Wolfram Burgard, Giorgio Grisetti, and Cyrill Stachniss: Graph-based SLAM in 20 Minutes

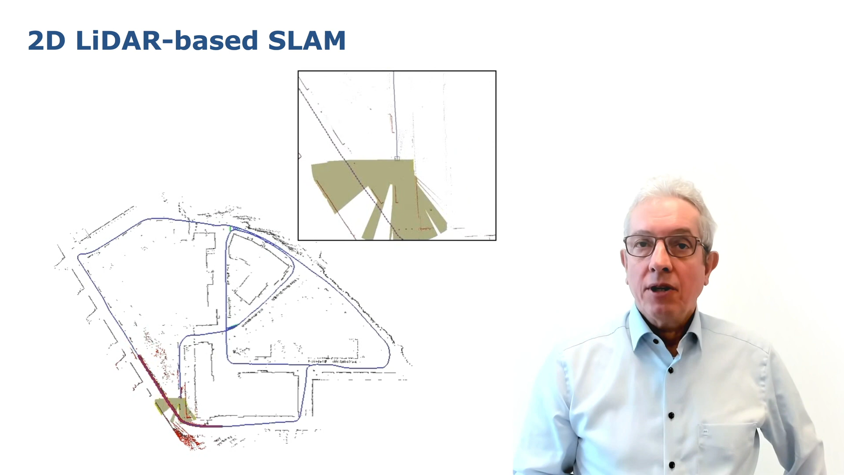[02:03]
This is basically what a SLAM process does. There are three traditional paradigms for SLAM.
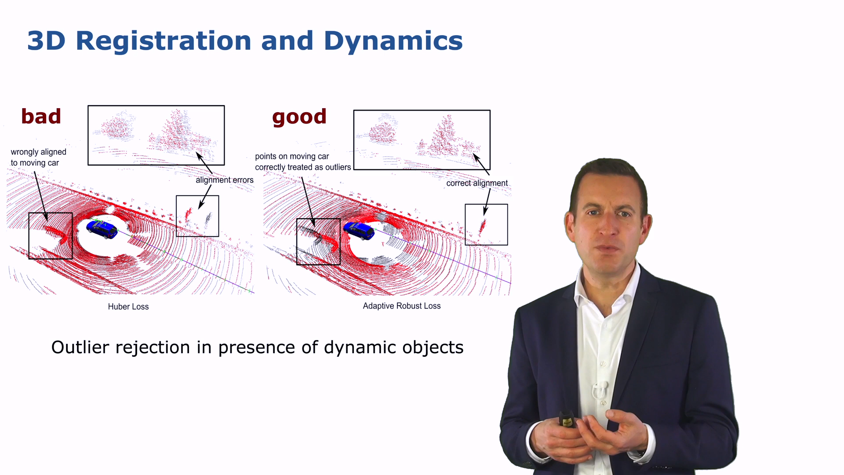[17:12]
And shown here on the left is actually the result with the Huber loss, where the car committed on the wrong data cessation compared to the adaptive loss on the right hand side where everything looks good. It may be a bit hard to see from those images and therefore I brought you a video illustrating this.
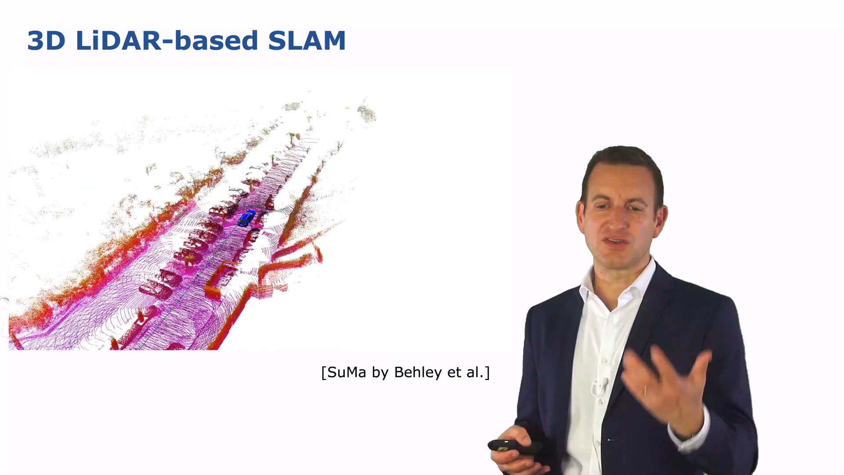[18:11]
One example for this is SUMA by Jens Belay, which is a LiDAR based SLAM system which is used, for example in autonomous driving applications, building a map of the environment, building up a post graph, finding loop closures,
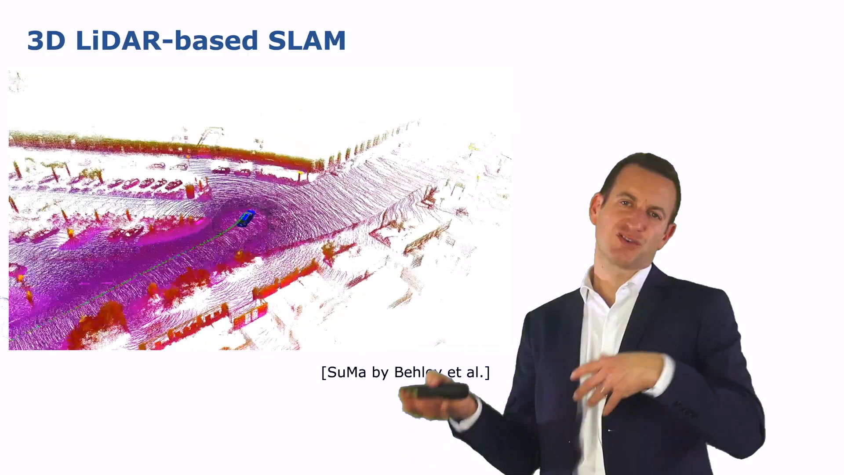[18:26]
registering those different parts of the environment, performing the optimization,
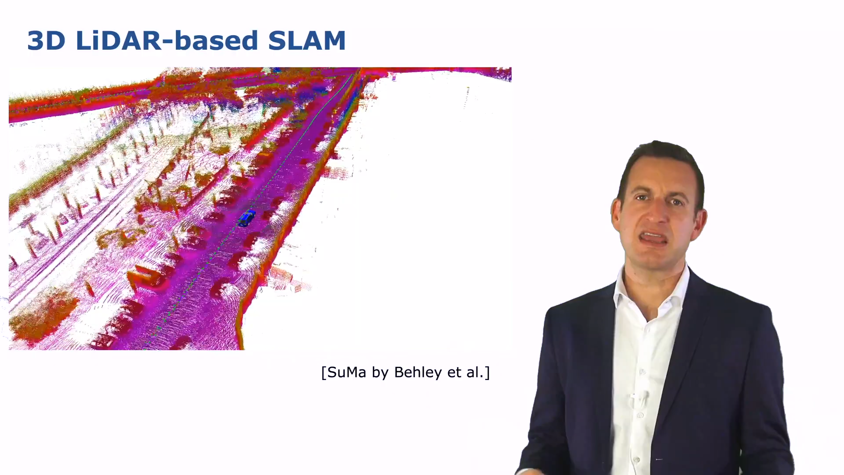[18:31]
taking into account a robust kernel in order to come up with an appropriate map of the environment.
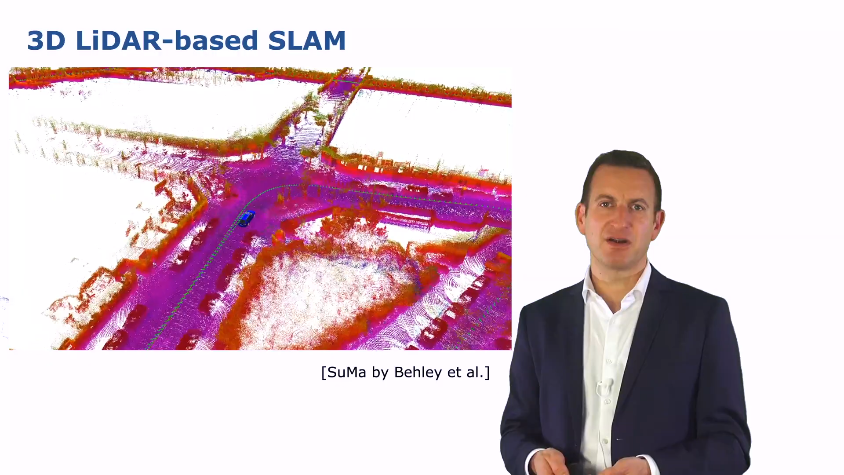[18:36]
And this is a system that you can build if you integrate the tanks that we have been presenting here into a single system.